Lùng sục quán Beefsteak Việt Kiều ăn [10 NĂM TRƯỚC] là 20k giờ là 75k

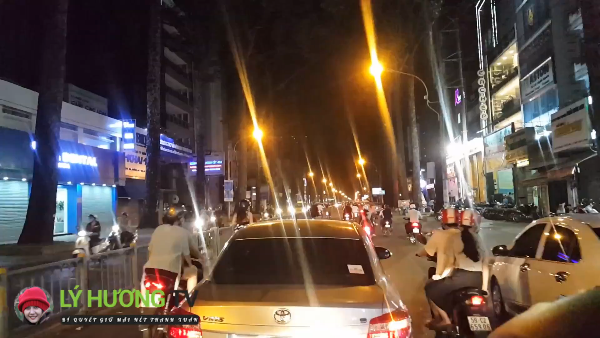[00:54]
Lý Hương đang đi trên đường Nguyễn Thị Minh Khai. Hôm nay thì xin mời cả nhà đi ăn bò bít tết nha. Đây là một quán cũng rất là nổi tiếng, khá là ngon, và Lý Hương được các vị sành ăn Sài Gòn cũng như là hải ngoại giới thiệu cho Lý Hương quán này. Quán này nằm ở số 200 Bít Nguyễn Thị Minh Khai. Và bây giờ thì chúng ta sẽ đi tìm.
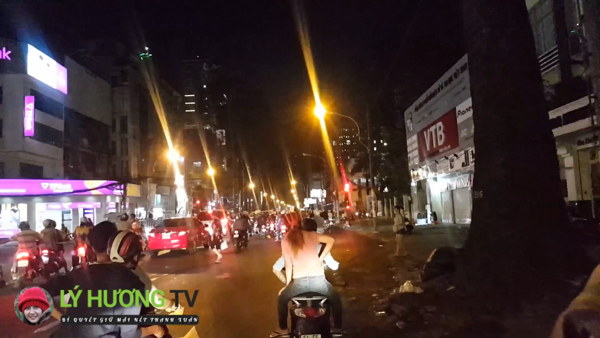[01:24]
Hồi nãy giờ thì Lý Hương đi qua số khoảng là 400 mấy, và số của chúng ta đang xuống. Ở ngay đây là ngay góc đường Cống Quỳnh giao với lại đường Nguyễn Thị Minh Khai. Ở phía bên đây là cái cây cầu nối bệnh viện Từ Dũ.
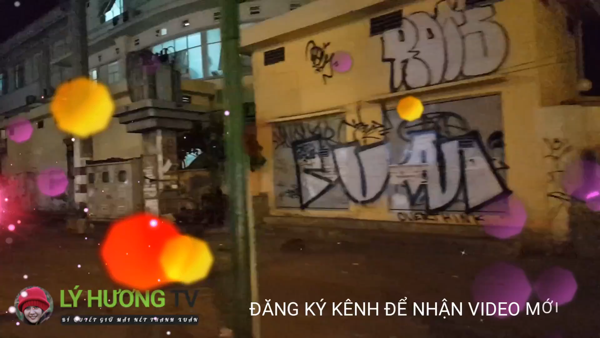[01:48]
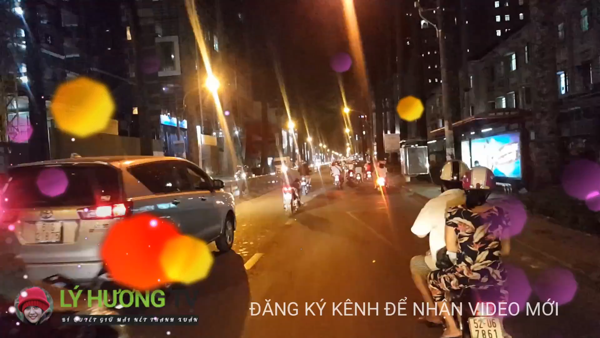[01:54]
Ở đây có một số cao ốc Văn Học Phòng đang xây nè quý vị. Nằm trên đường Nguyễn Thị Minh Khai, đường Hồng Thập Tự của chúng ta ngày xưa đấy.
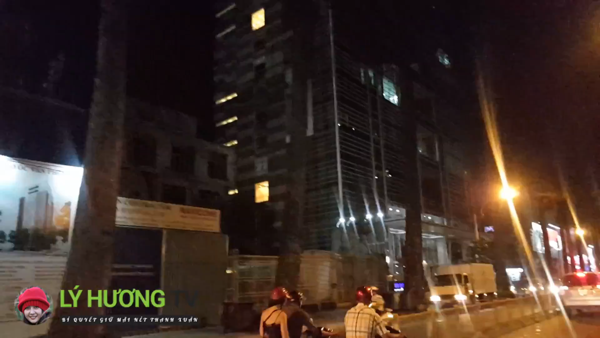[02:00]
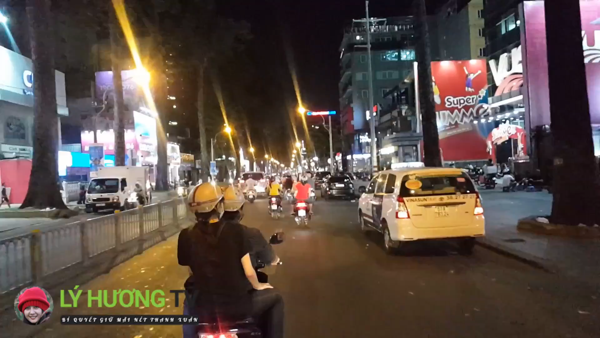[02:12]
Trời hôm nay thì khá là mát. Bây giờ thì khoảng là hơn 8 giờ tối thôi. Và giờ này thì các tín đồ ăn ở Sài Gòn mà thường mà đi ăn ngoài á, thì đây là cái khung giờ rất là thích hợp. Ở bên đây có cái nước ép trái cây nguyên chất nè quý vị, nằm ở số 2 Nguyễn Thượng Hiền.
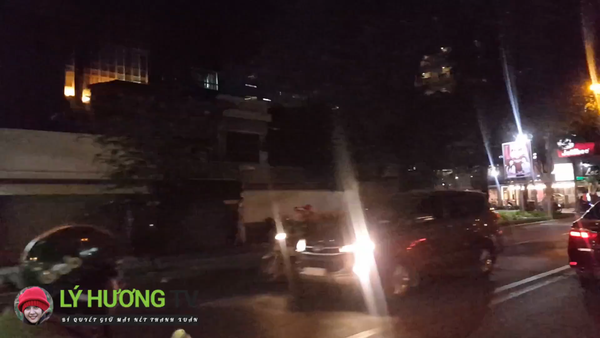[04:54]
khách sạn trang trí khá là đẹp. Ở phía bên đây có Jolly Beer, Sài Gòn Star Hotel, massage. Rồi phía bên đây là công viên Tao Đàn buổi tối. Nguyễn Thị Minh Khai số mấy rồi? Wow, chúng ta đi qua rồi, số 188 rồi.